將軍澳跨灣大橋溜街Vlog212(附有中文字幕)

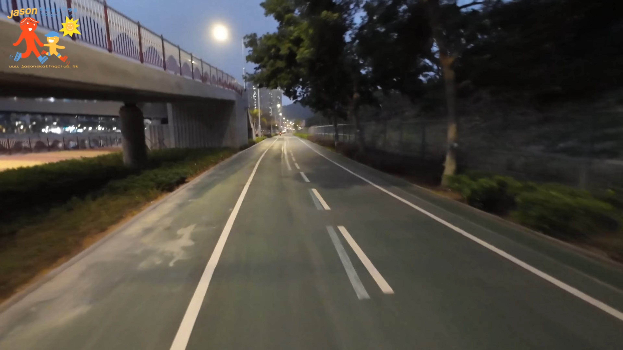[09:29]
咁就唔會話太多格仔路啊。咁其實呢段橋咧就基本上都係格仔路，除非你要抄捷徑啊，如果唔係咧都唔使行呢段橋啊。
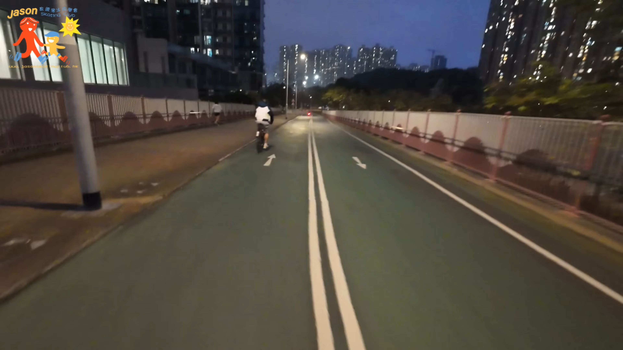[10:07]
嗱，呢段斜坡吊兽咧，前面咧系个小型回旋处，咁就比较急少少噶，咁啊一定要预早少少收啊，同埋比较多行人喺前面。如果想租单车朋友咧，呢一个位咧就有个单车铺嘅。
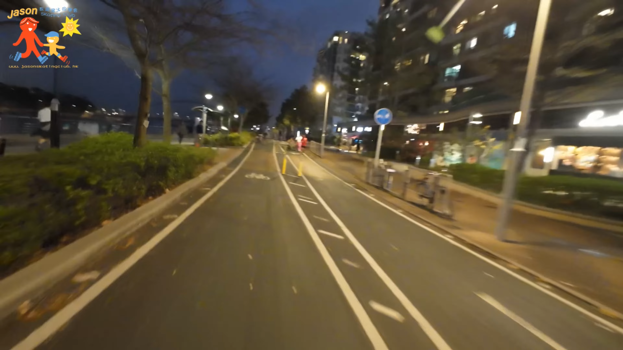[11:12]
嗱，呢邊咧就係嗰啲吧食嘢地方，就好近個單車徑嘅。